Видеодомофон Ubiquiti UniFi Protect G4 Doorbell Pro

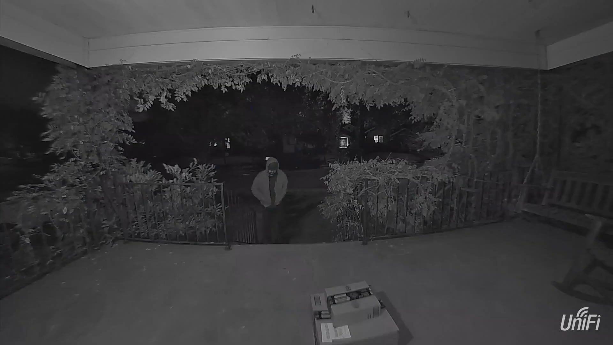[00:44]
G4 Doorbell Pro обеспечивает превосходное качество ночного видения А белая светодиодная подсветка поприветствует вас,